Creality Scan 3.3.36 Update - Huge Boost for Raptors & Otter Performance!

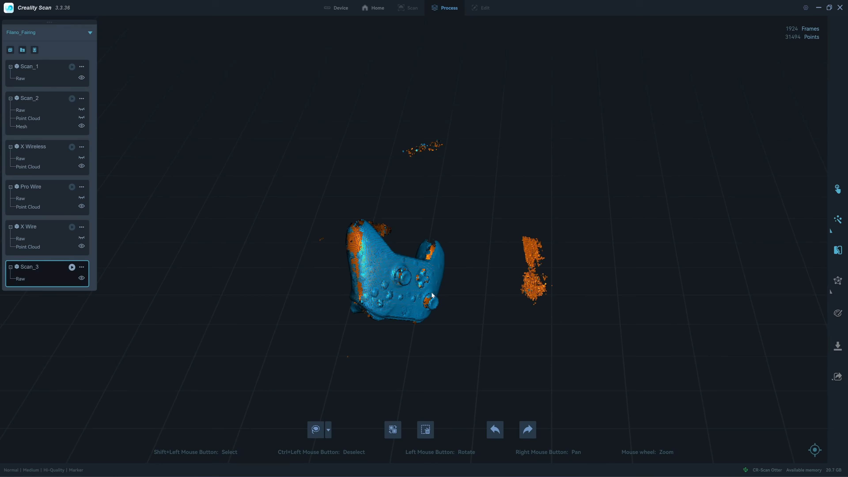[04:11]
Okay, let's move to the next scanner, the Labters.
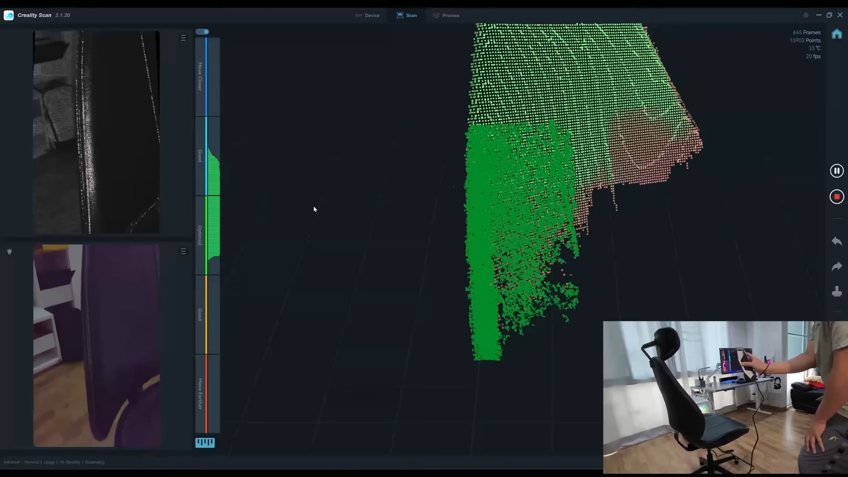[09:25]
No, it's losing the track. I need to go a little bit further away.
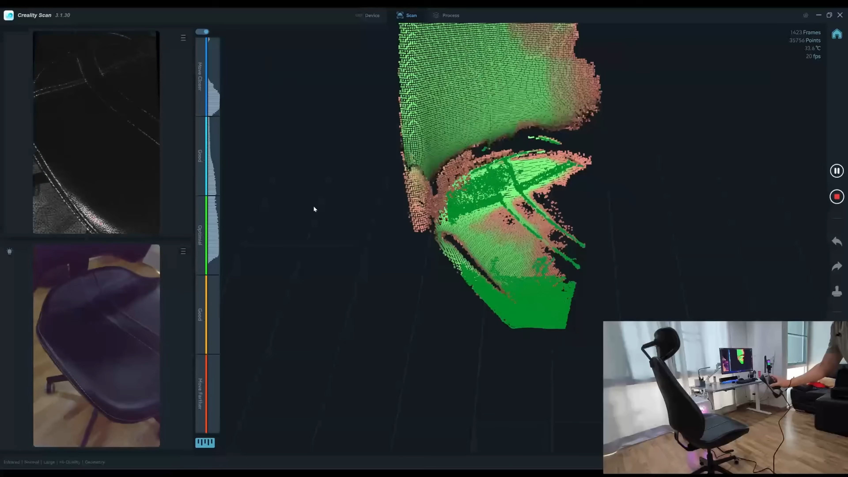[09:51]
is too small for this object to scan without drifting.